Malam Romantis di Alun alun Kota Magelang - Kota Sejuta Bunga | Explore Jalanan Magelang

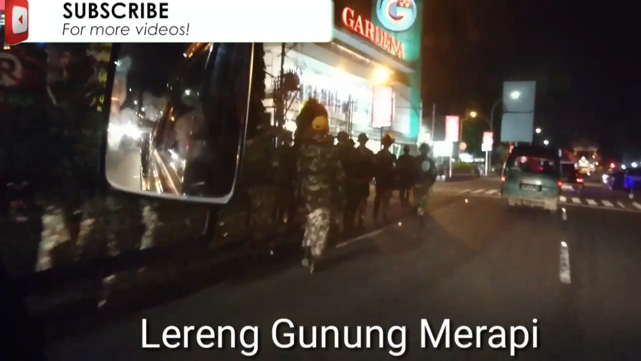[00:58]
Ini pusat dari kota Magelang ini adalah di alun-alun.
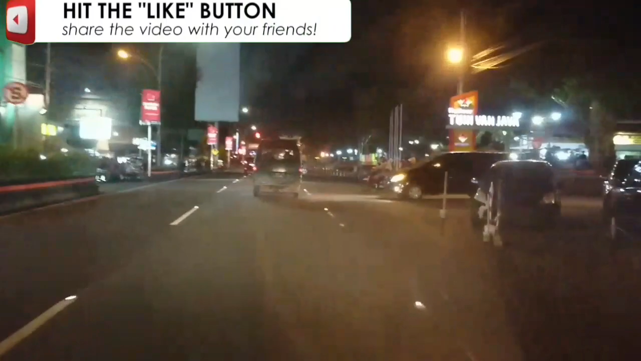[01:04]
Kali ini Mr. Andri akan explore, teman-teman. Ini kulinernya Magelang ada di sebelah sini.
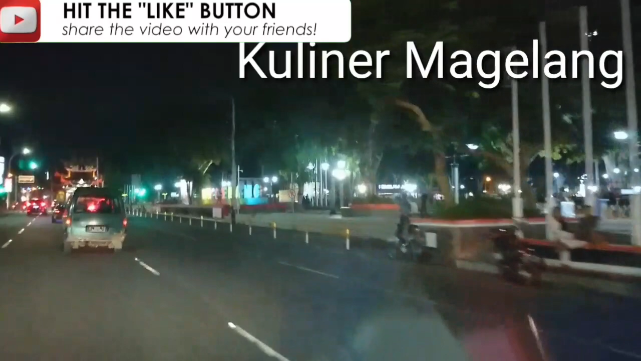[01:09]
Kita berada di alun-alun. Alun-alun kota Magelang ini sangat indah sekali, teman-teman.
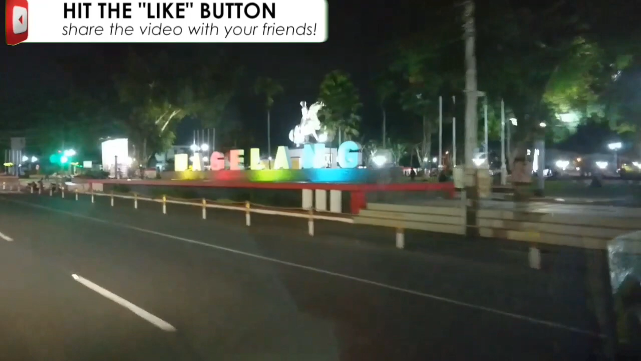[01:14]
Pemandangannya ini ikon dari kota Magelang.
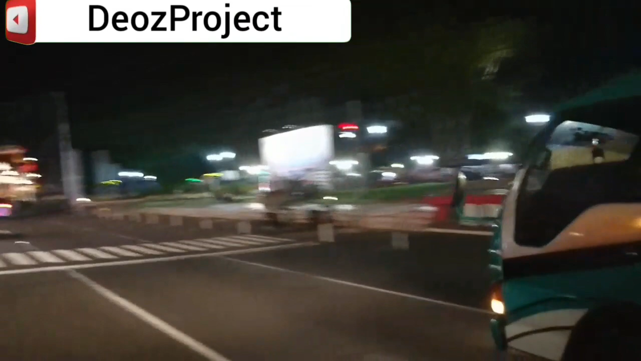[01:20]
Ada patung Pangeran Diponegoro dan juga ada air mancur dan lapangannya.
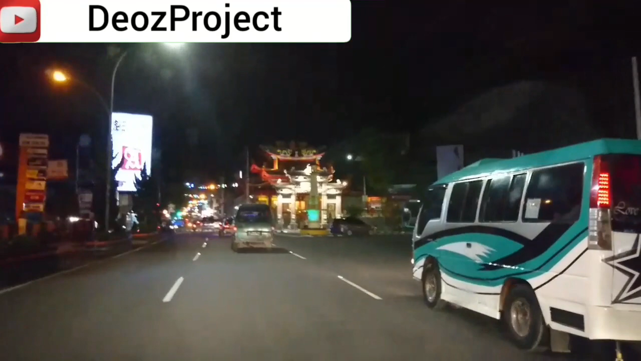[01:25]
Ini, teman-teman, ini adalah ikonnya ya.